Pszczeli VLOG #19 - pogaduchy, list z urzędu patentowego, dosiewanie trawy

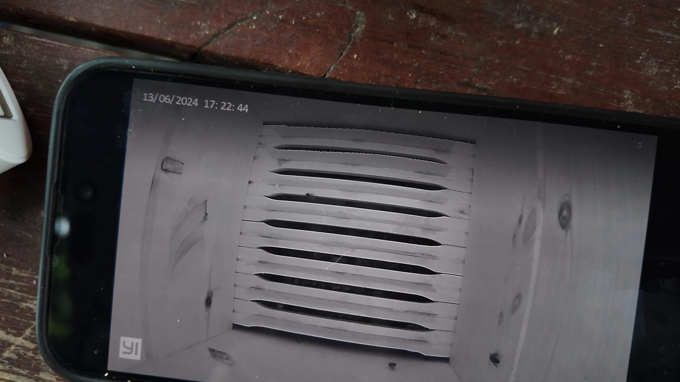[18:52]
No i słuchajcie, jestem tu na tej aplikacji, ale niewiele widać. Słabe połączenie z siecią jeszcze, no bo tam chyba nie ma zasięgu.
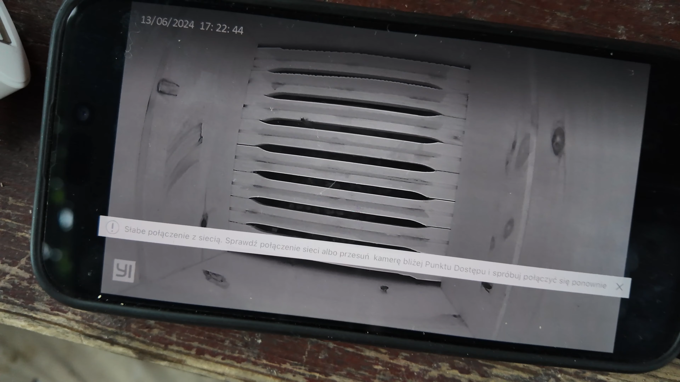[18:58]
Muszę zobaczyć, jaka tam sieć Wi-Fi jest, ale tutaj jest tak, jeden korpus jest tam, gdzie budują,